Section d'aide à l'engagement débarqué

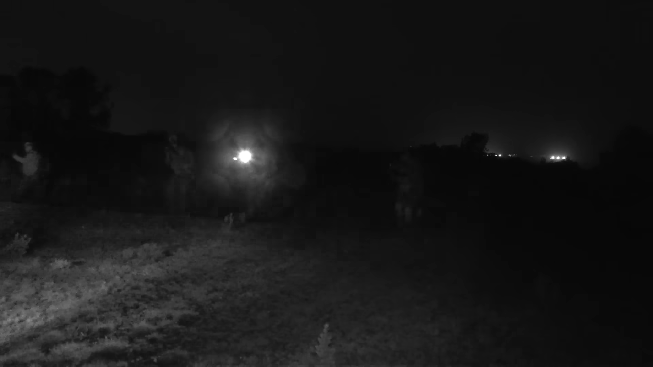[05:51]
Vous checkez les véhicules. Pour la reste, on dépasse. Ok, deux PAX à l'extérieur, Delta Charlie Delta, deux PAX à l'intérieur, Delta Charlie Delta.
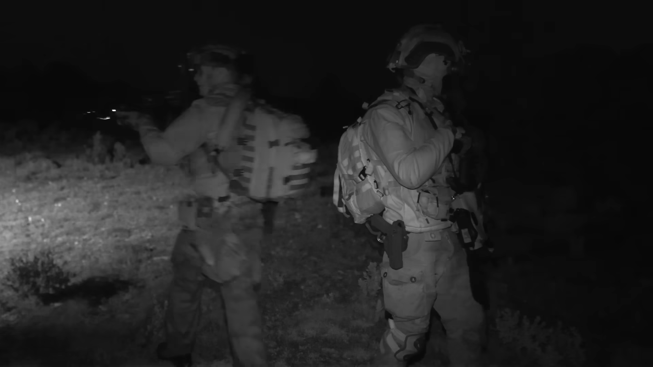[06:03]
Ok, grenade. Topo. Ouais. Préparez l'équitation. Merci. On va poser la famille. Écartez-vous, grenade. Allez, grenade. Allez. Ça passe.